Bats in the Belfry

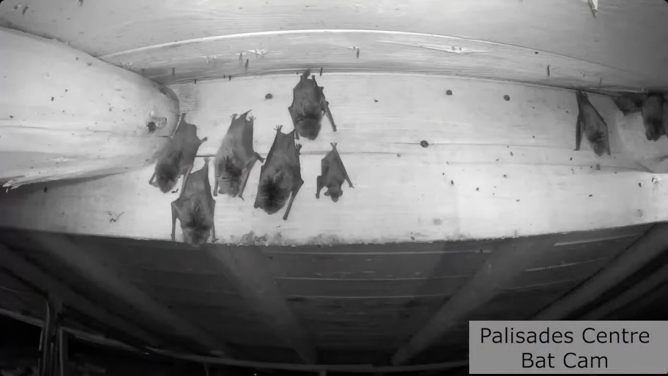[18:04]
So, this is actually footage from the bat cam at the Palisade Center. That means it's just the mothers and the pups, and we can see there are two little pups there, and one of them's nursing.
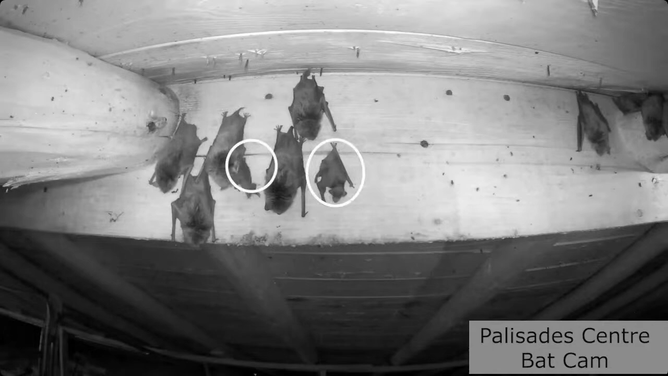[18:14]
I guess it's hungry. Long-legged bats are one of a few species that'll come and roost in human buildings, but like little brown bats, they hibernate elsewhere, usually in caves or mines. I think I see another bat playing peekaboo behind the beam there. Miss Squeaky, is that you? That's her.